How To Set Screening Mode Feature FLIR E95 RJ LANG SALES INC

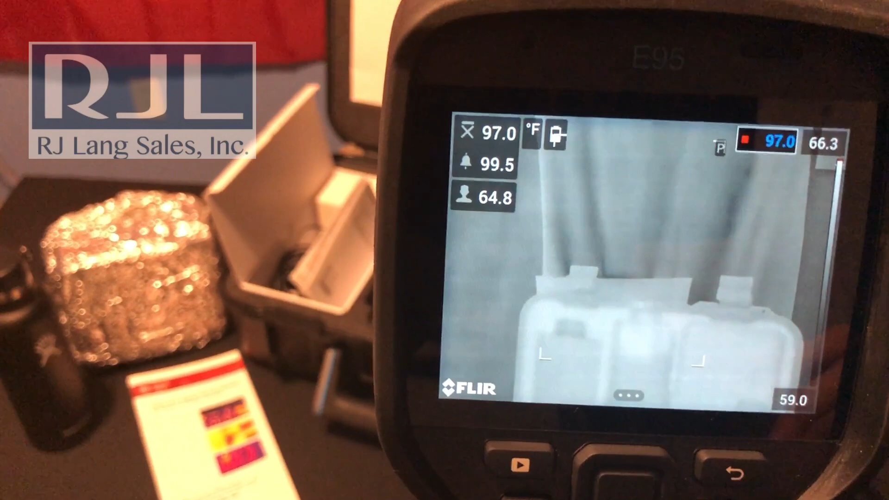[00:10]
On screen: spot 97.0°F
It's a feature set that's gaining a lot of attention right now which is the screening mode.
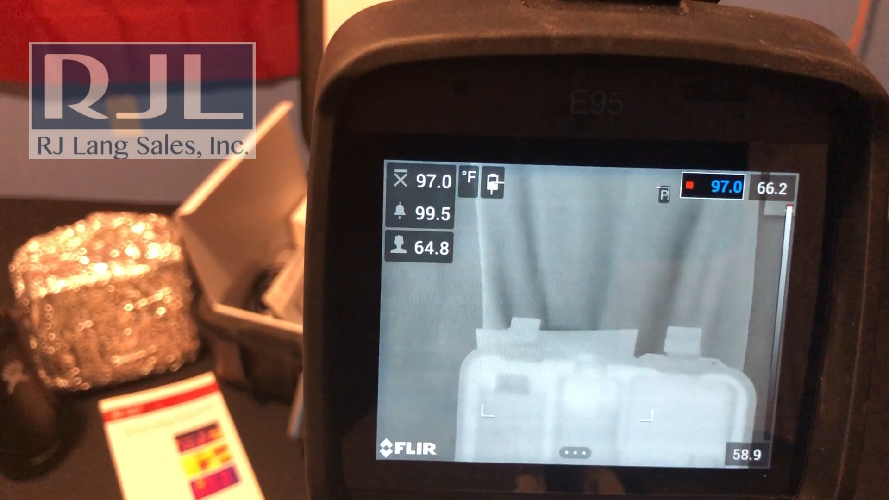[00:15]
On screen: spot 97.0°F, max 99.5°F
This is available on the E95 and T-Series cameras and how you get to it is you go into your menu set,
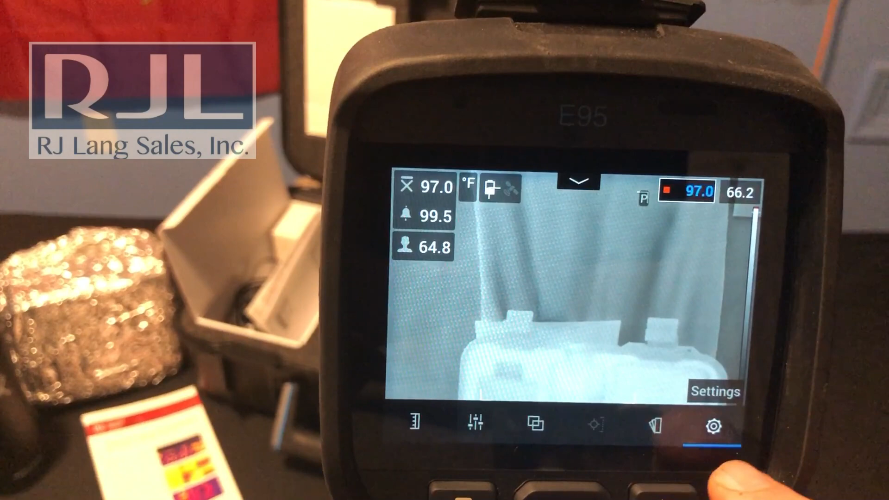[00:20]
go into settings, into recording mode,
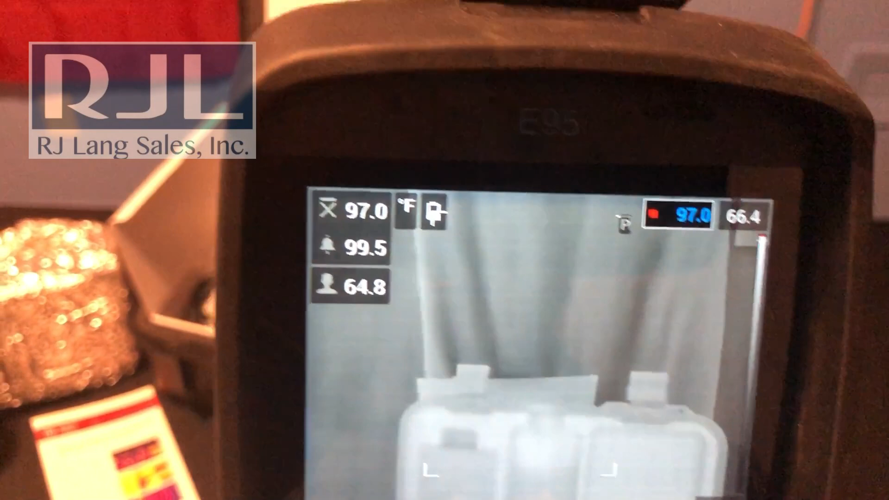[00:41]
On screen: spot 97.0°F
do to set that variance temperature is you'll get whatever you're
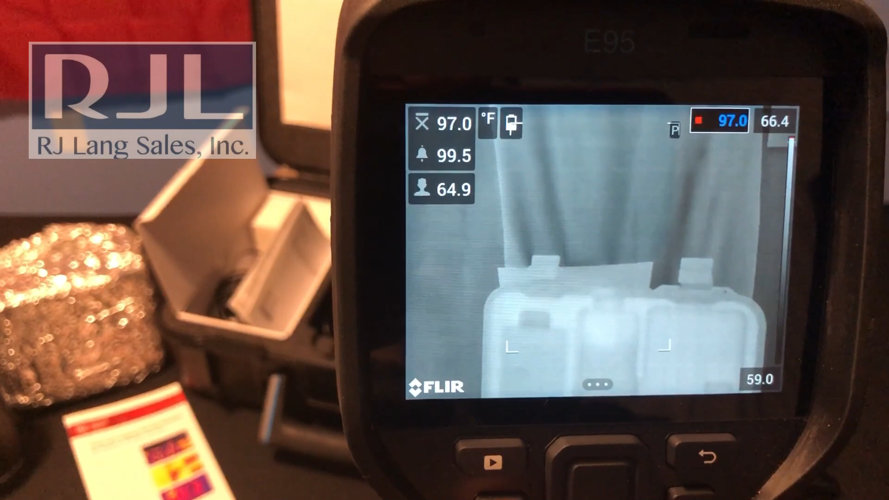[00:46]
On screen: spot 97.0°F
trying to reference you'll hold in the P button.
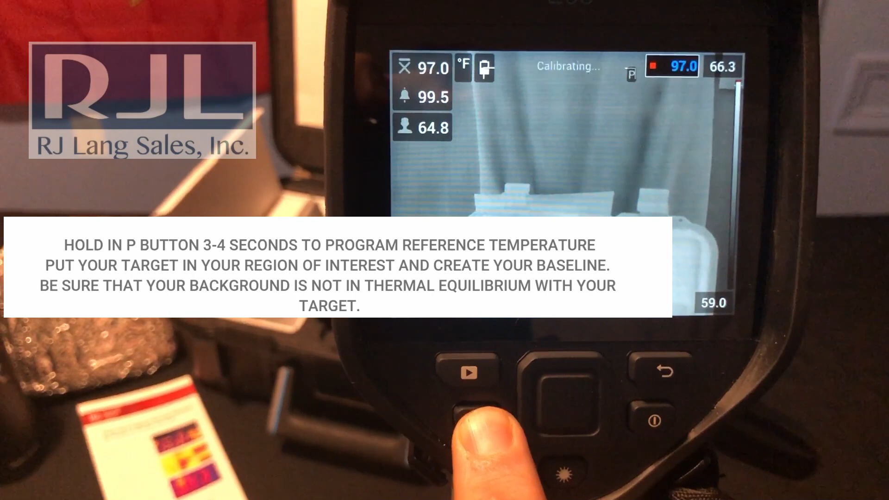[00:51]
On screen: spot 97.0°F
It's a long hold just like you would for programming the button and now you can see that I've set the temperature
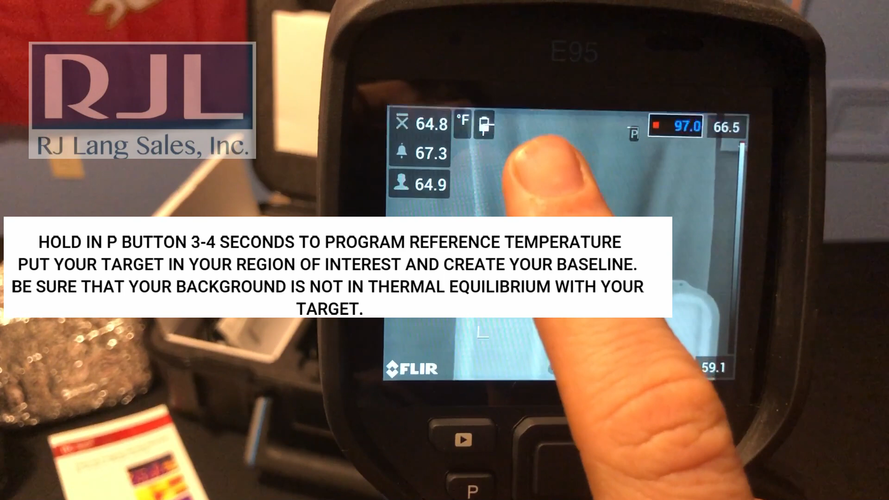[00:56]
reset to that to whatever that that temperature is that it put to.
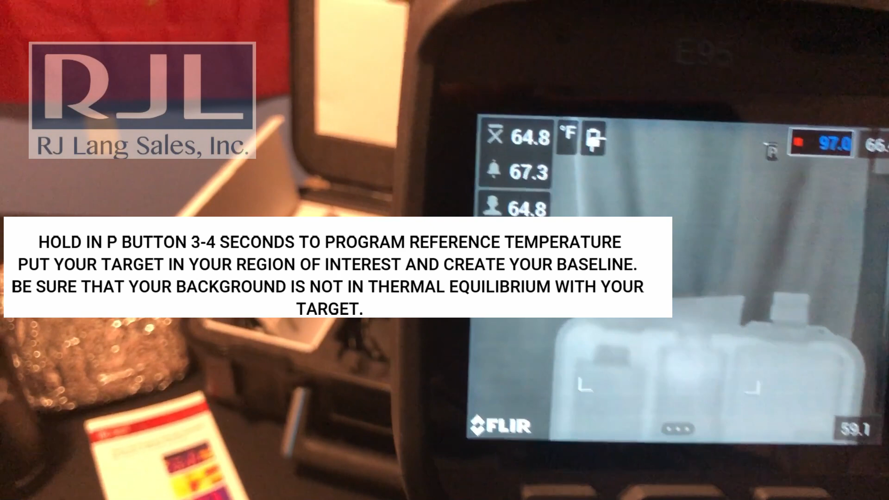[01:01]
What I can also do is I set up the isotherm on
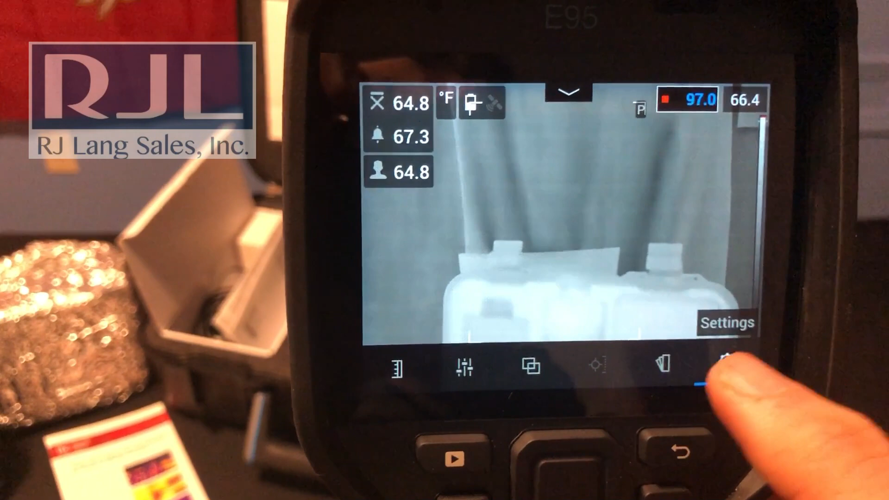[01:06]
this something that I like so in a bubble alarm and then I put it at 97
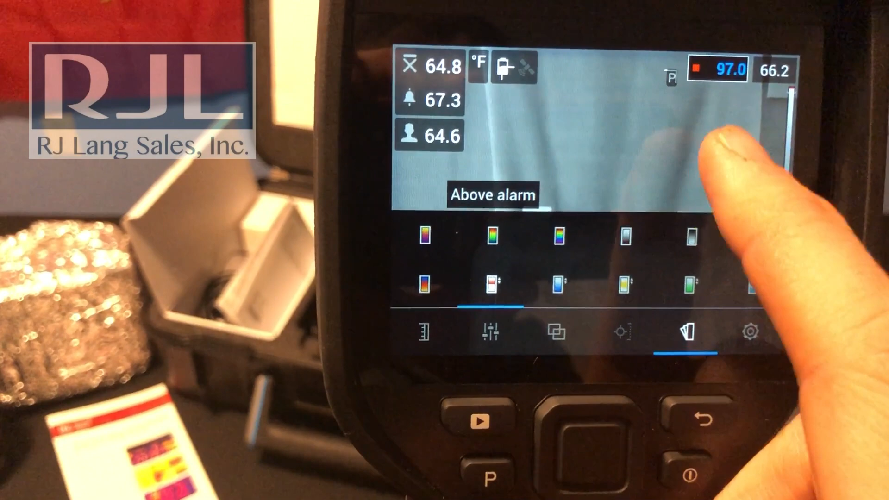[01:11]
degrees so anything above that 97 degrees
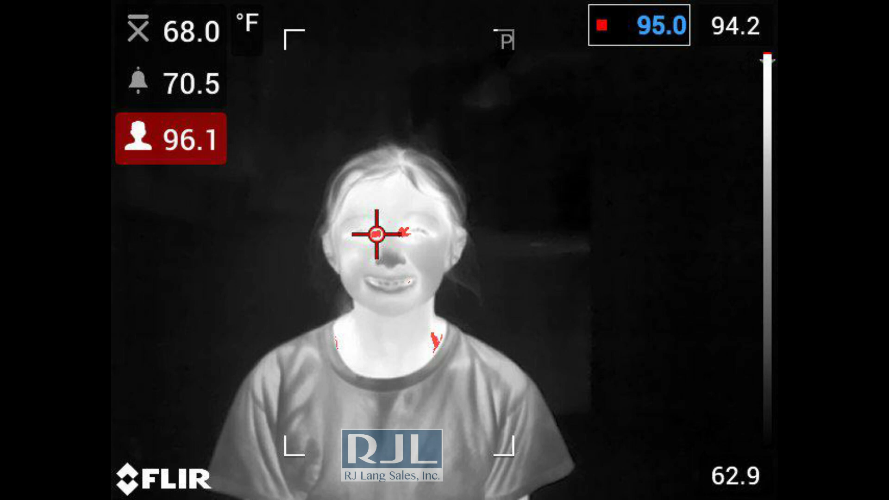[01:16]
On screen: scale top 94.2°F, scale bottom 62.9°F
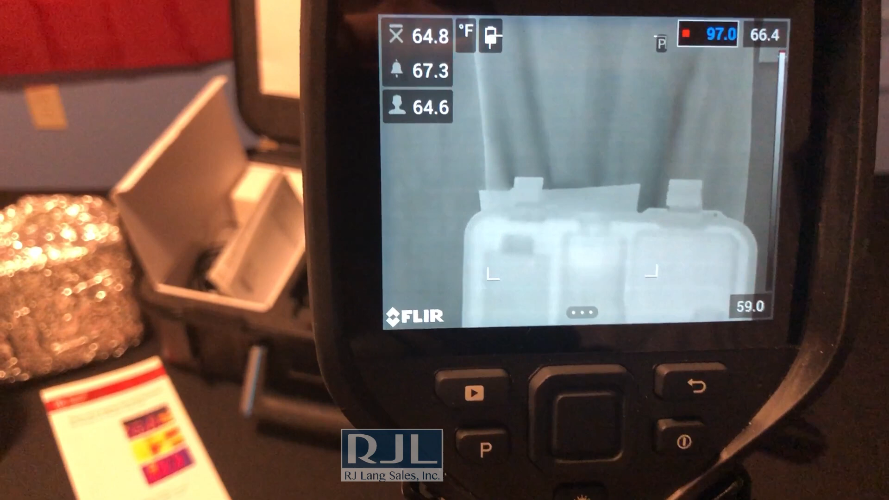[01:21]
to my hands are not something to also consider is the emissivity rating
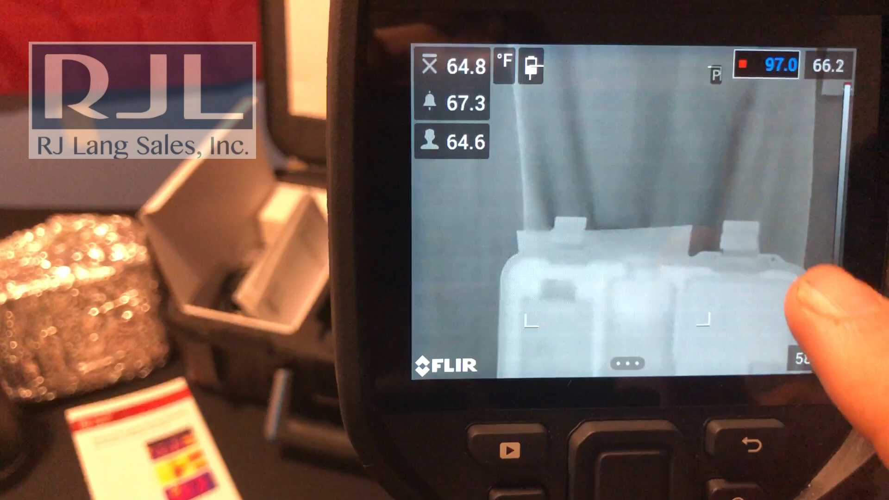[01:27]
inside of this box so you touch into the box go into your settings
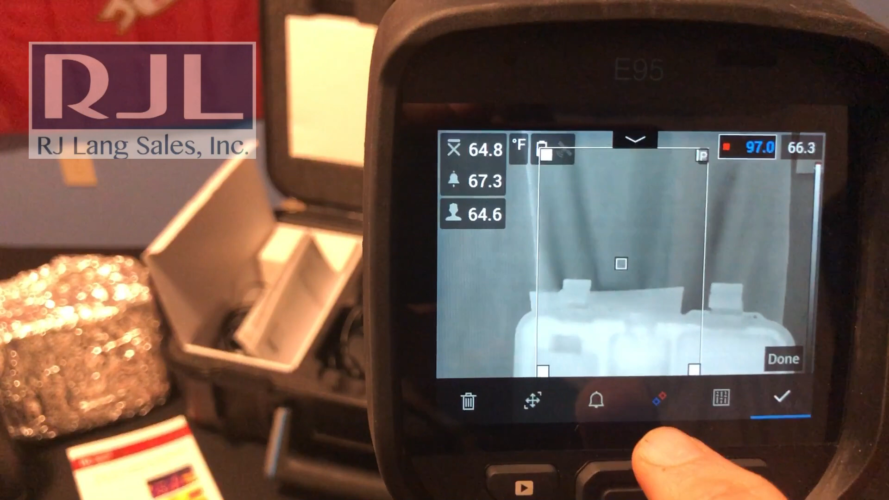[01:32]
go into the parameters
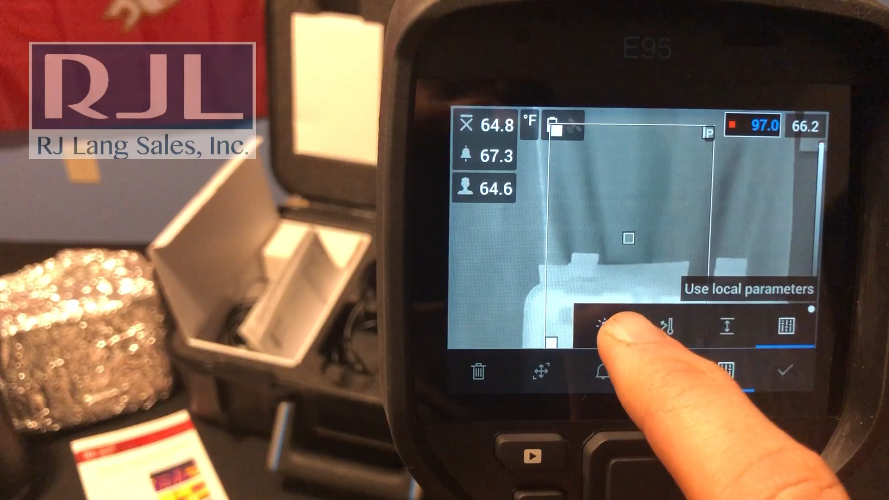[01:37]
and make sure that your emissivity is set to what you want it to be for your screening